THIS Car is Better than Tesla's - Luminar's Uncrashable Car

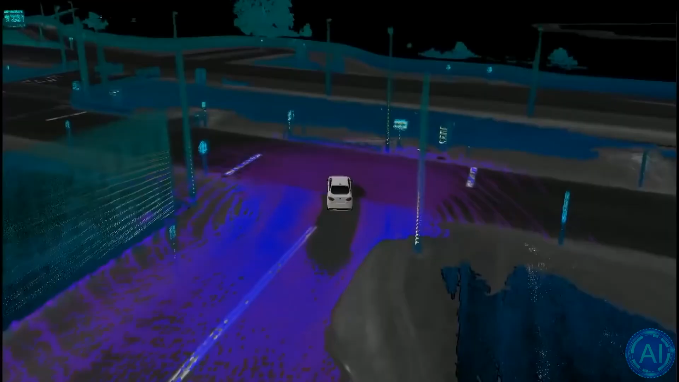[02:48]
Most automotive executives believe LIDR, short for, laser-based radar,
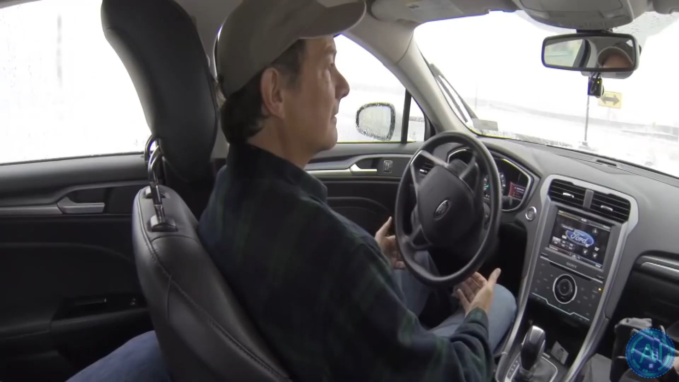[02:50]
is a critical enabling technology for autonomous cars, or AVs.
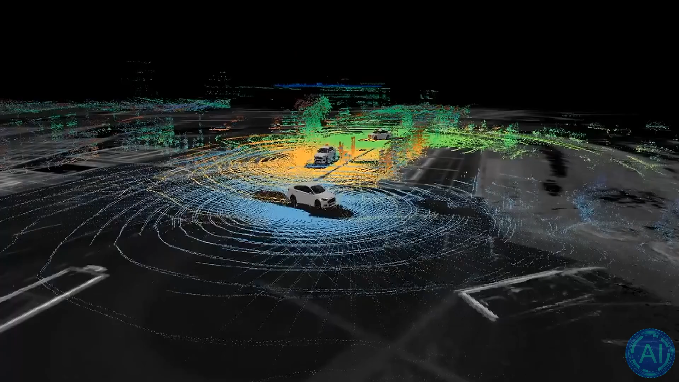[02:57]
Regardless of the amount of light or the weather, LIDR is extremely effective at detecting things in the distance.
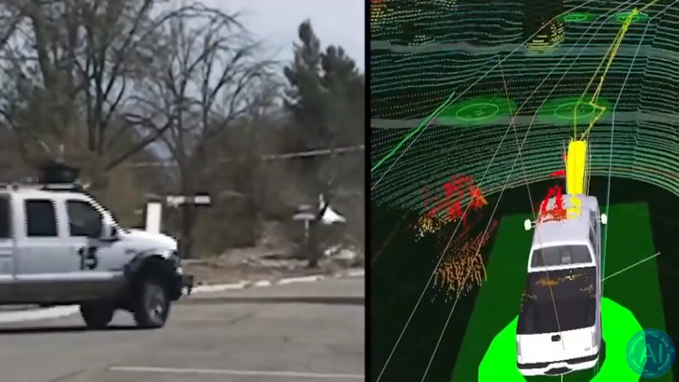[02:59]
Blade incorporates the company's iris LIDR sensors and technology into the vehicle's roofline,
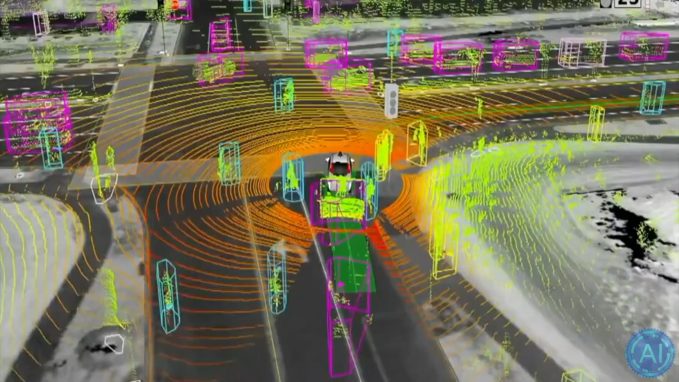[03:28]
The light beams were formerly directed by spinning mirrors, but this resulted in clumsy systems with a lot of moving components.
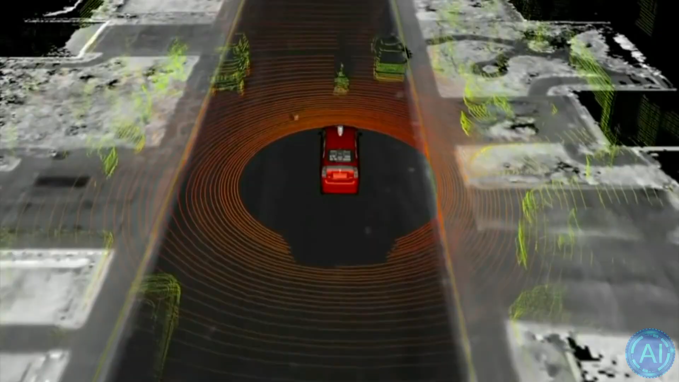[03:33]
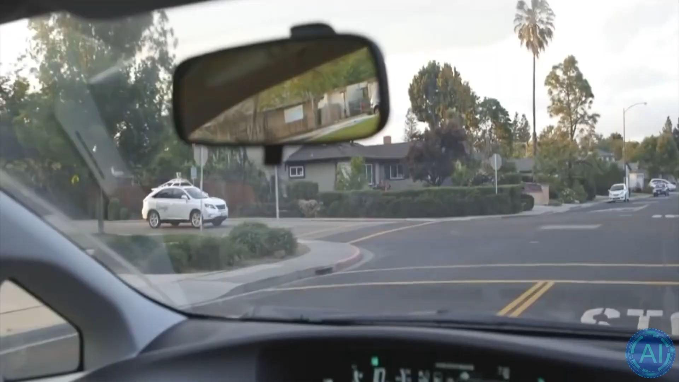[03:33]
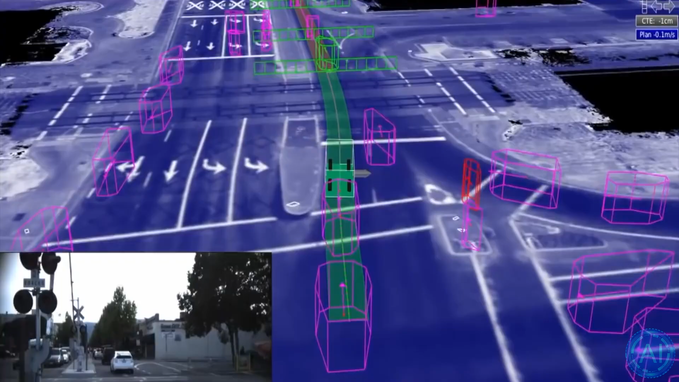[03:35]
The S3, guided by a chip comprising a million small antennae,
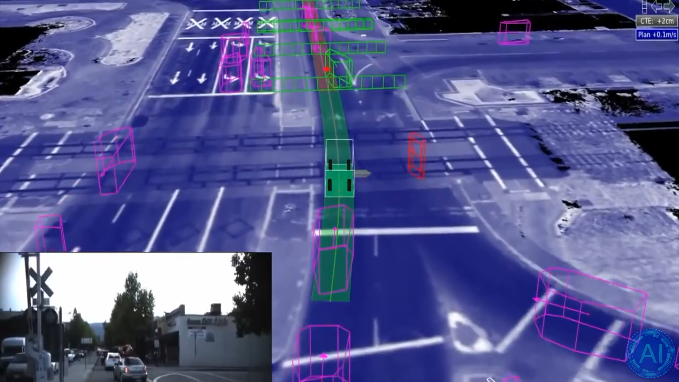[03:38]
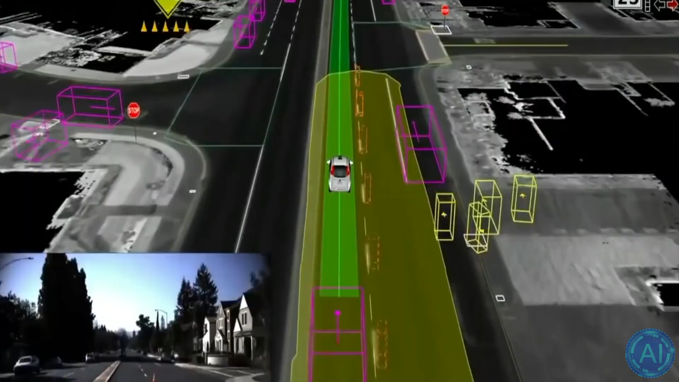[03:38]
was revealed in 2016 by Kwaner G as the first solid-state LIDR.
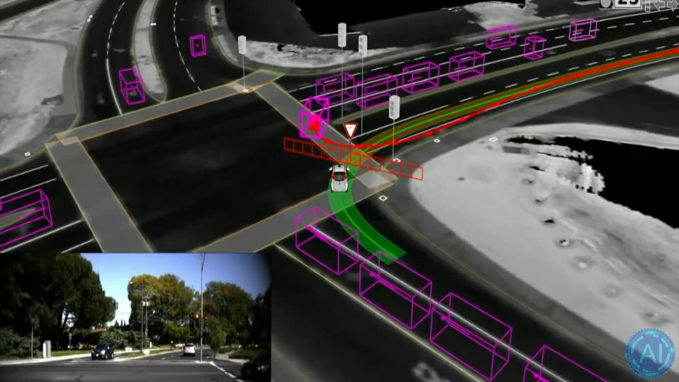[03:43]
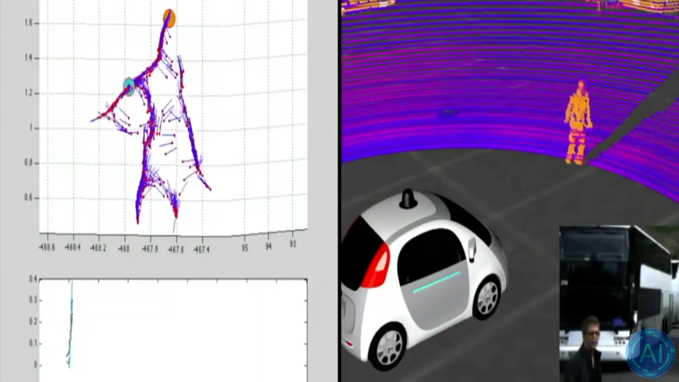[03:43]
The S3 was expected to cost $250 and have a range of 200 meters.